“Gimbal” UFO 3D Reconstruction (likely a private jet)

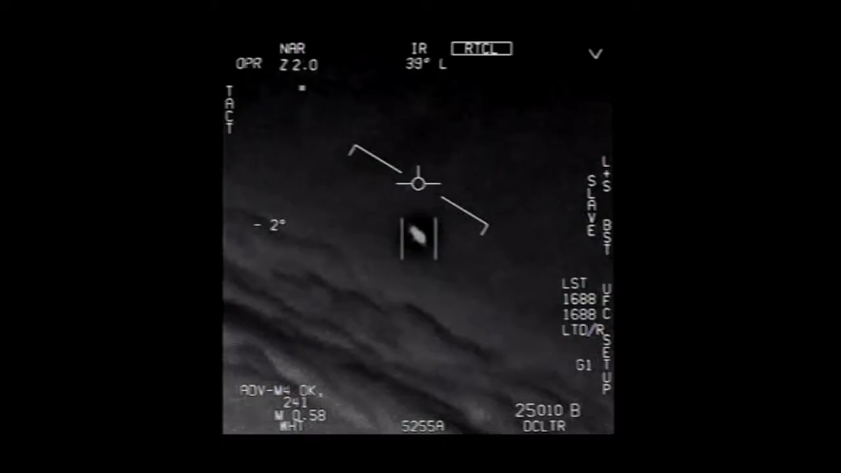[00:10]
In January 2015, a US Navy jet over the Atlantic recorded this video on its infrared camera. This video has gone on to be one of the most famous and intriguing UFO videos ever. The camera changes to black hot mode where hotter objects are darker. Toward the end of the video is the most interesting part.
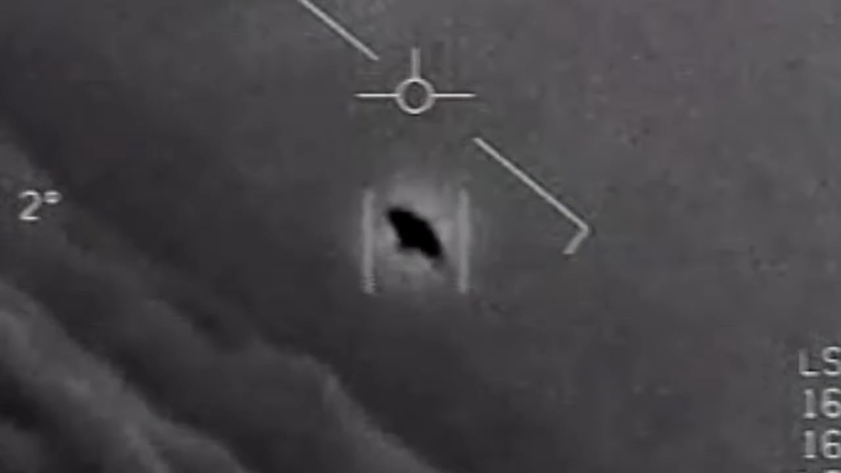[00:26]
What was this object and how far away was it? Was it really rotating?
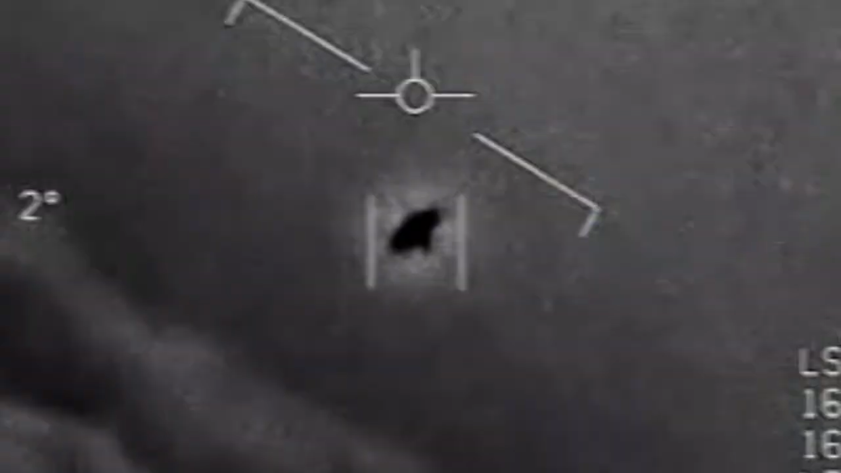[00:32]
Various people, including myself, tried to reconstruct the camera sight lines using the data on screen. We know the F-18 jet was banking to the left by this much.
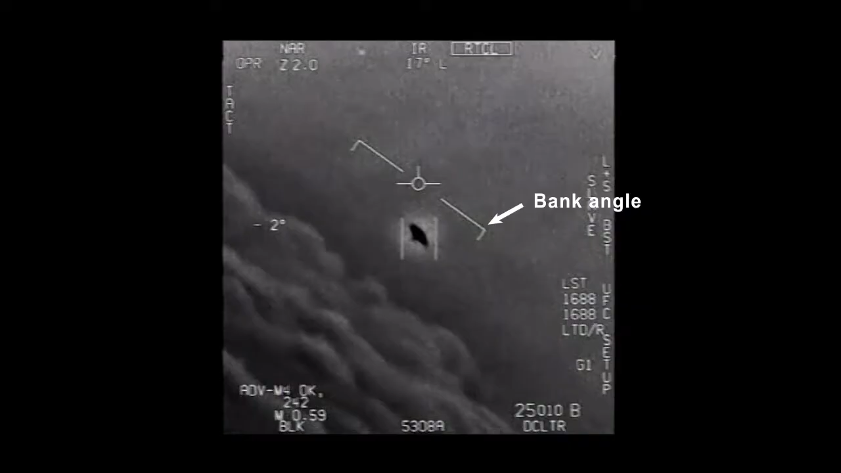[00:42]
We know its airspeed. And we know the angles that the camera was tilted down and panning from left to right.
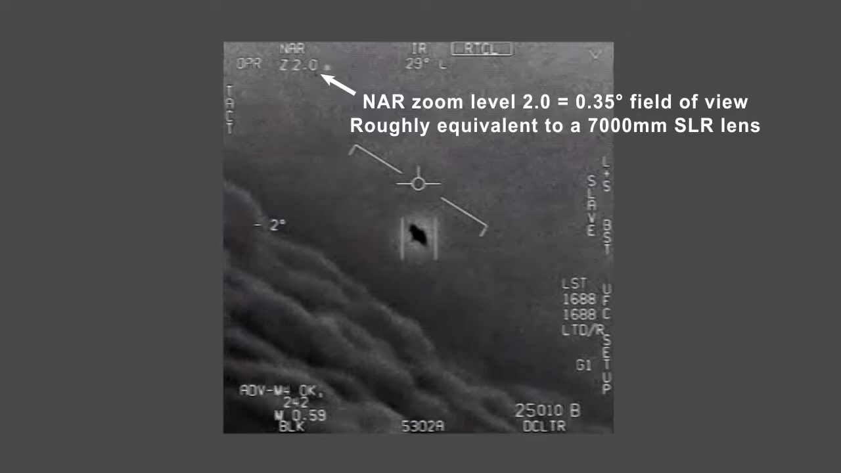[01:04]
How to get a better flight path approximation. There's one data set from the video that no one had used. The movement of the clouds through the frame. So I thought, what if I create a 3D simulation as I did for the GoFast UFO last year?
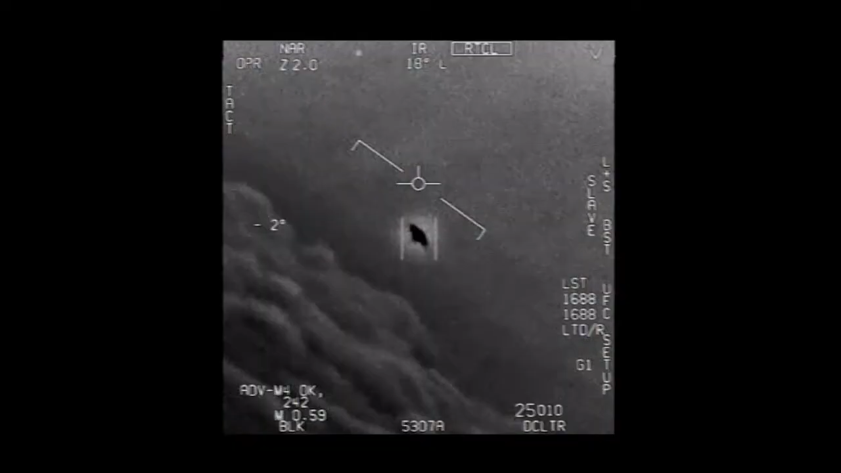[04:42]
This could be because it's getting closer.
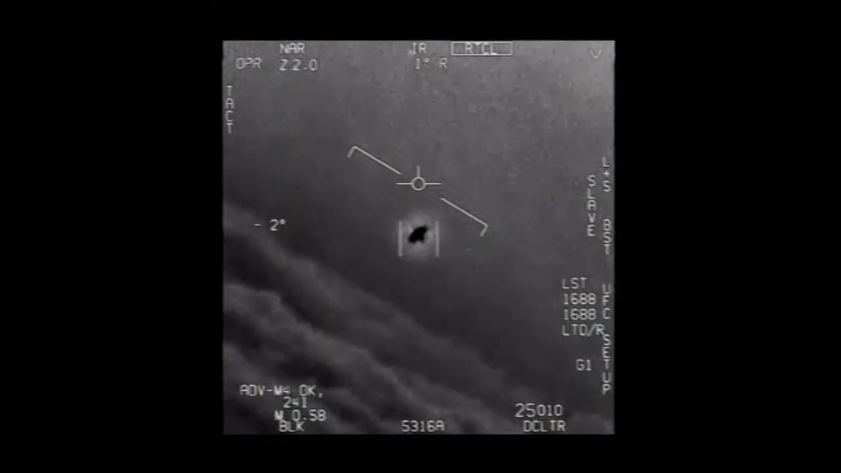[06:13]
The debunker Mick West has a detailed explainer video about how the gimbal system created a rotating glare in this case.
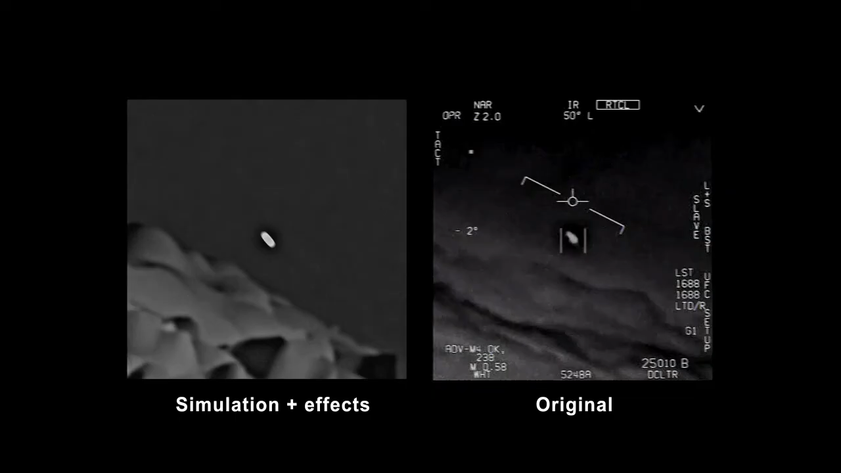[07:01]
I've stabilized the whole picture on the object. Some people have imagined that this halo is
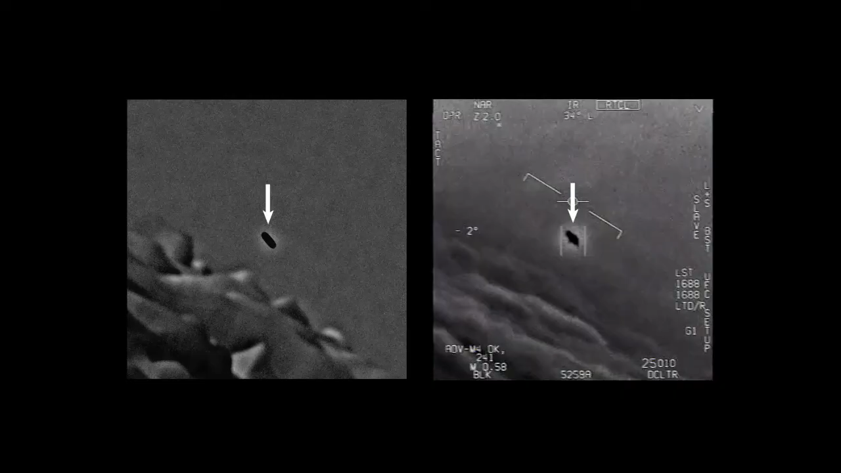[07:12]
a cold aura or an envelope of space-time that the UFO generates, but actually it's just the same enhancing effect.